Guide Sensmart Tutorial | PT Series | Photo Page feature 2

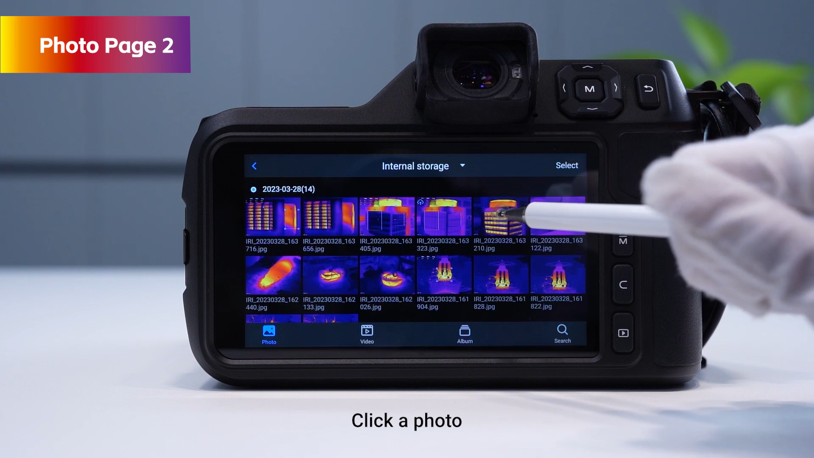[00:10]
Click a photo, then click on the exclamation point in the upper-right corner to view the photo information,
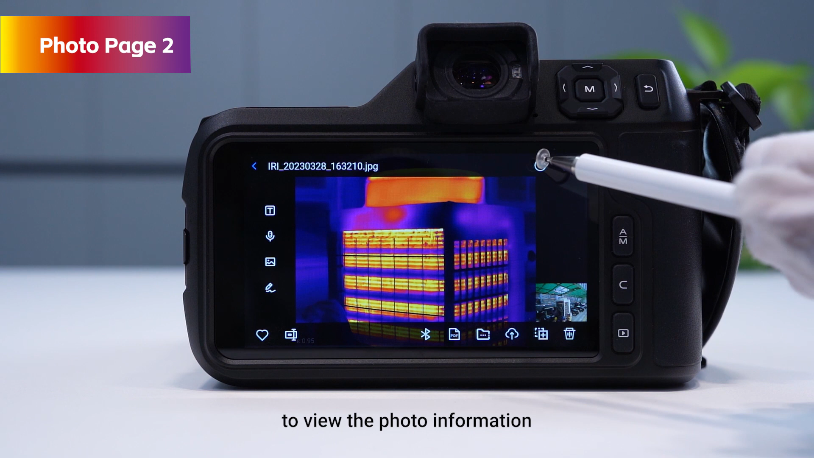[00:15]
such as its shooting time, emissivity, size, etc.
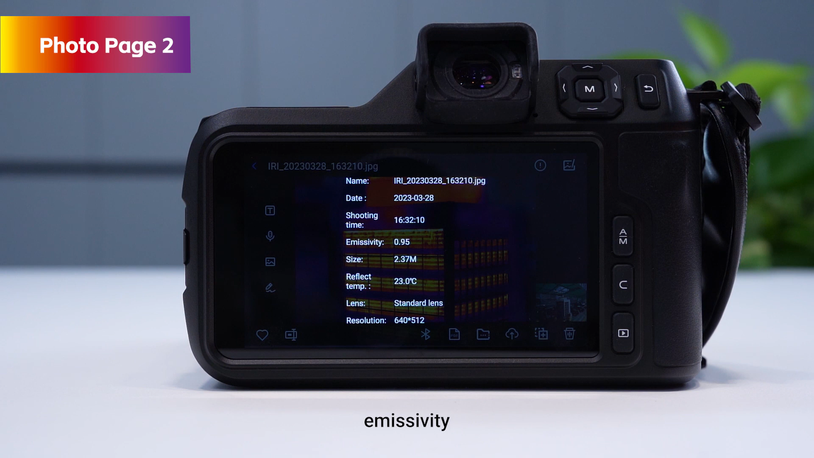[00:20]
Click on the upper-right corner to analyze this photo,
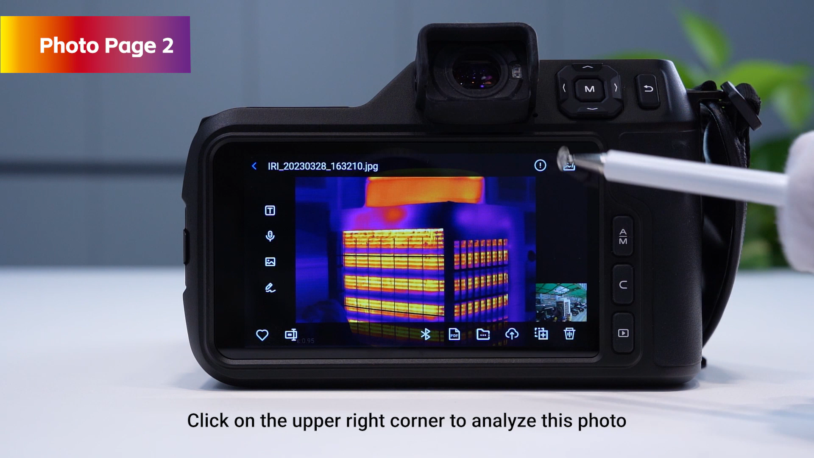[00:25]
whose analysis function is the same as that of the real-time interface.
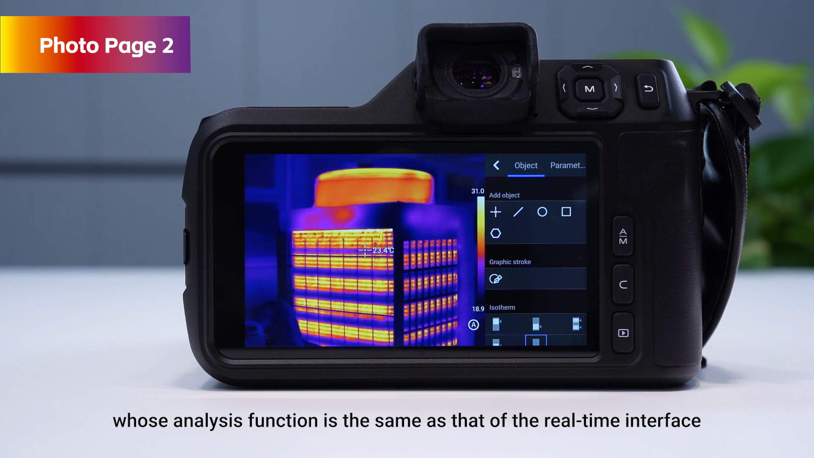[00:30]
No further elaboration here. The column on the left is used to edit this photo.
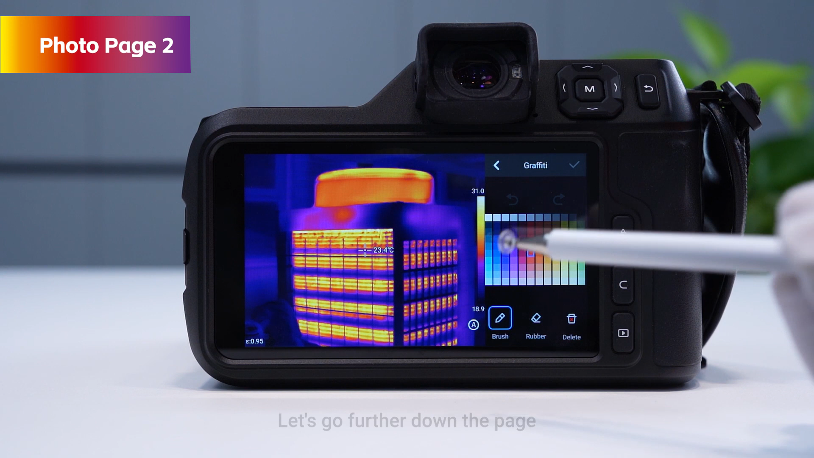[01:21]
On screen: spot 23.4°C
Let's go further down the page. Click on the little love heart in the bottom left corner to add this photo to your favorites.
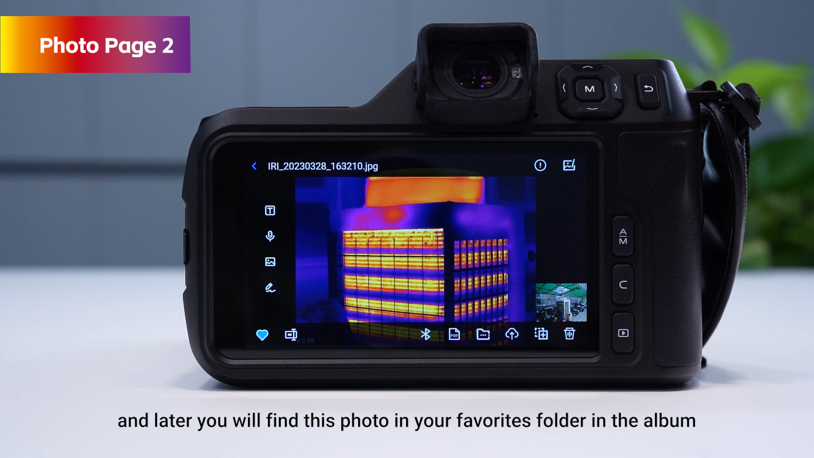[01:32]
And later you will find this photo in your favorites folder in the album.
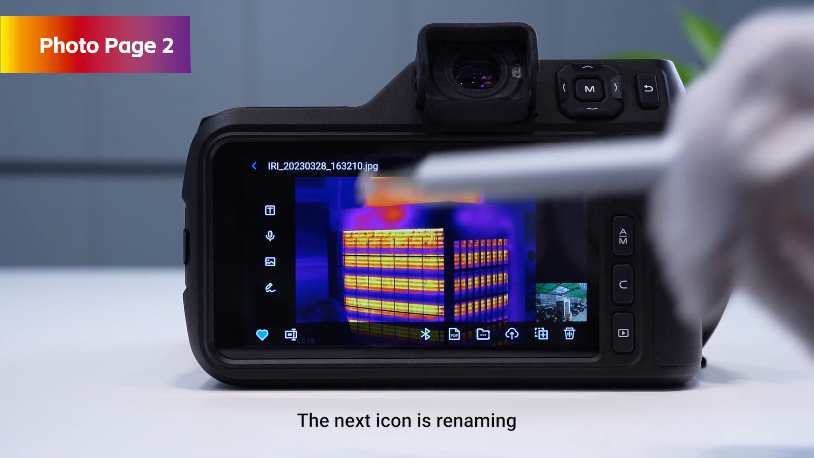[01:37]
The next icon is renaming. And again we have three ways of renaming.
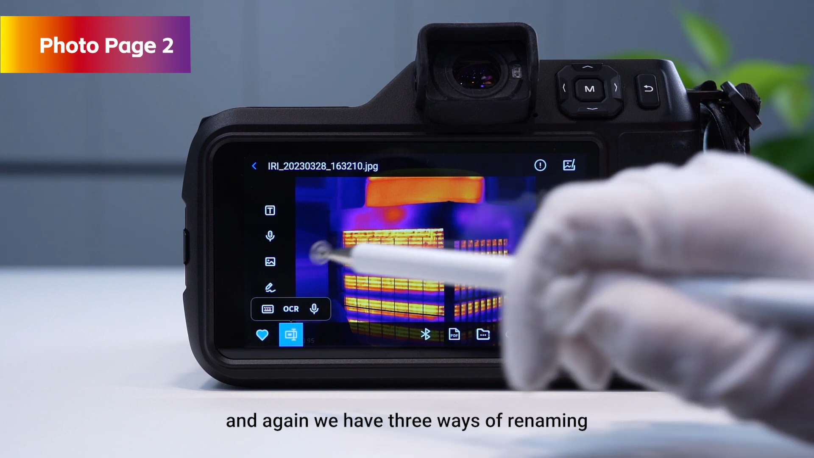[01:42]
Keyboard input. OCR. And voice input. Let's see this series of functions in the bottom right corner.
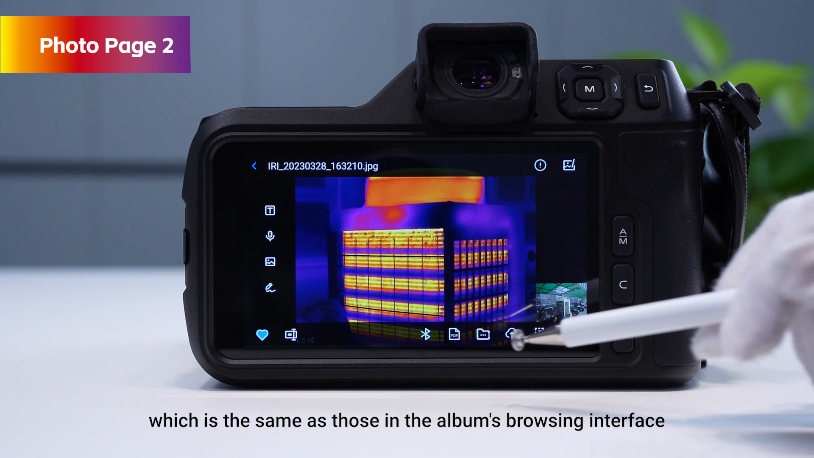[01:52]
Which is the same as those in the album's browsing interface. Bluetooth transfer. PDF report generation.
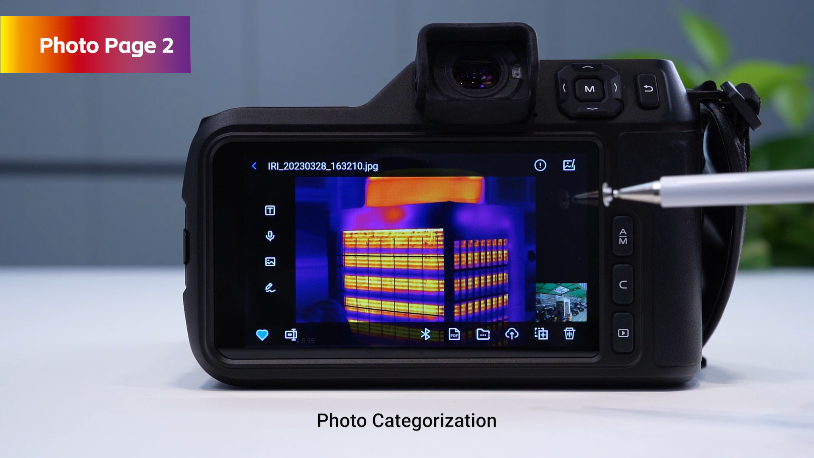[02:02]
Photo categorization. Upload to the cloud. Cut to the SD card. Delete.
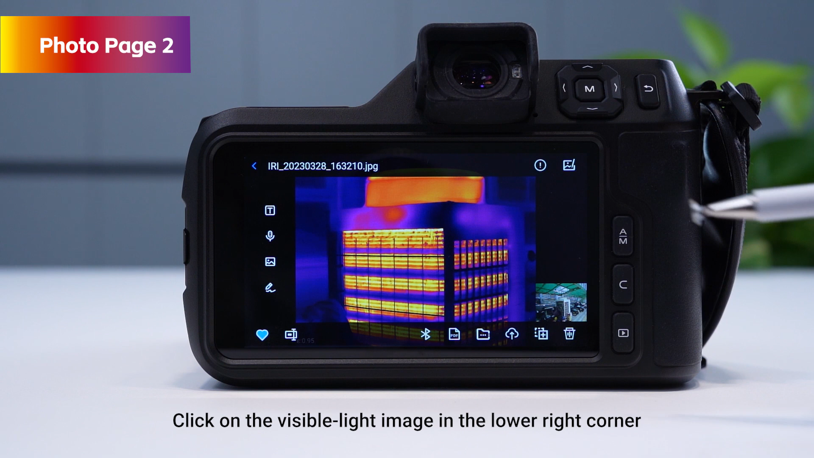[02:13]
Click on the visible light image in the lower-right corner to view the visible light image corresponding to the infrared image. Let's see this area there.